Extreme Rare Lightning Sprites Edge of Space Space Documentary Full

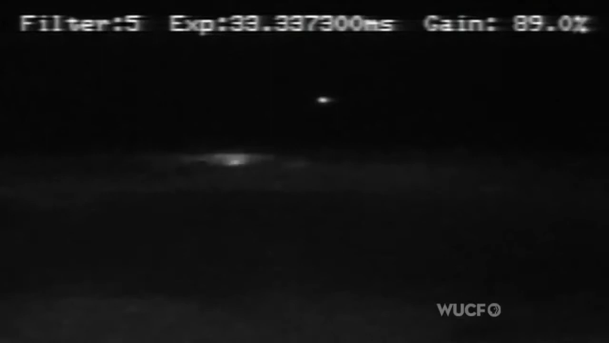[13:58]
After capturing over nine hours of thunderstorm footage on board, he succeeded and transmitted several images of Sprites back down to Earth.
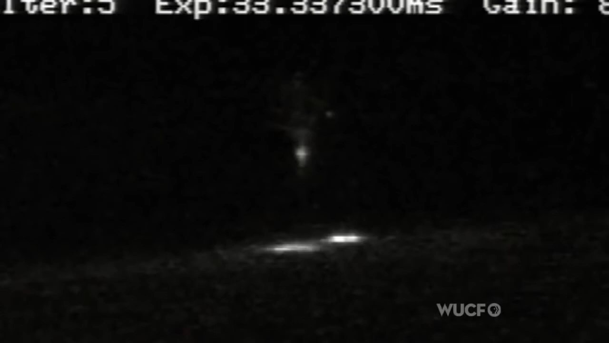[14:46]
Ramon captured images like this one from several vantage points in orbit.
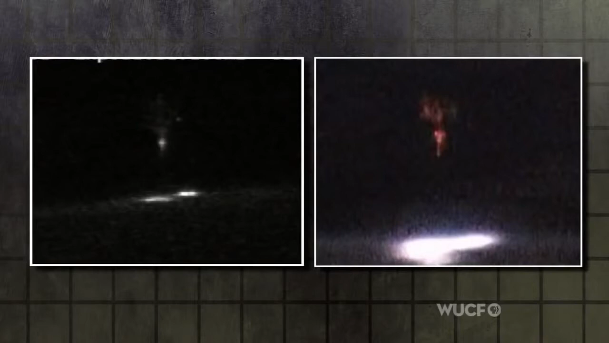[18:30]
And it looks like a color version of the one captured by Ilan Ramon from the Columbia Space Shuttle. It's the first clear, high-definition color photograph of a Sprite taken from above.